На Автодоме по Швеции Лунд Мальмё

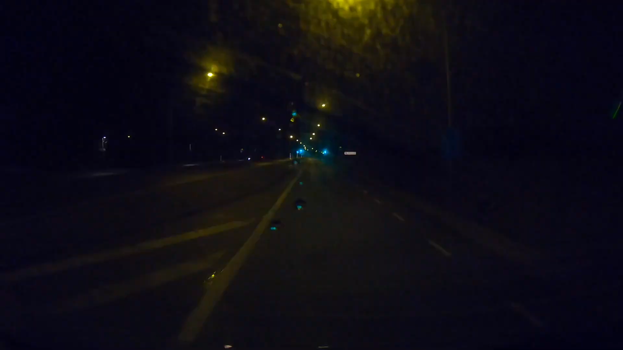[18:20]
Друзья, я заправился еще раз дизелем и еду в Копенгаген. Сейчас мне его показывает 40 километров из Мальмё. Мальмё. Вот тронулся в Риме, сейчас уже 7 час. Я еду. В общем, вот поедем через платный мост. Уже почти месяц, как я уже в Швеции, вот возвращаюсь обратно. Итак, друзья, я еду по ночному мосту.
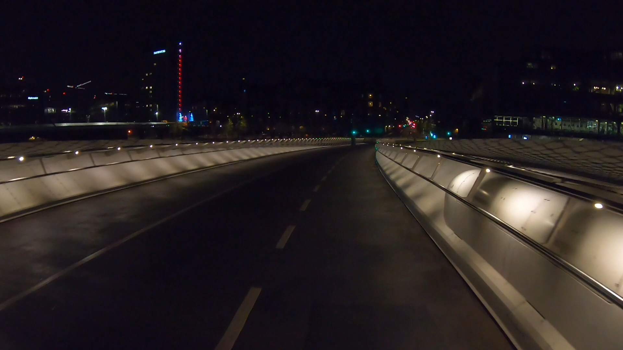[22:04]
Решил все-таки заехать. Вот еду на велике. Уже вечер. После моста все подсвечено. Классный такой велосипедный мост. Велосипедно-пешеходный, точнее говоря.